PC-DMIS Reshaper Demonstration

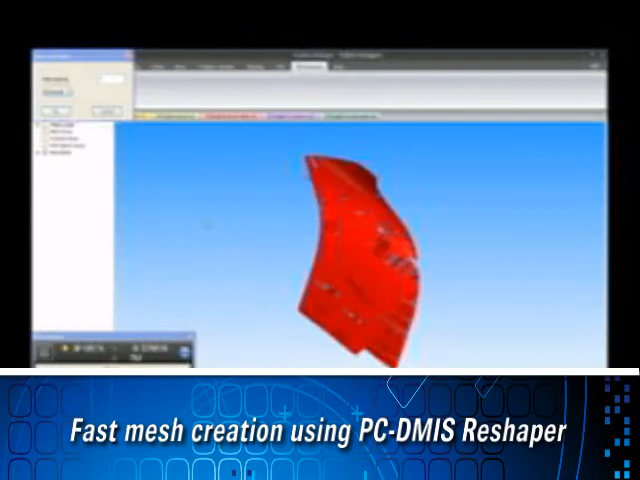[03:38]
The system creates the mesh in a few different steps.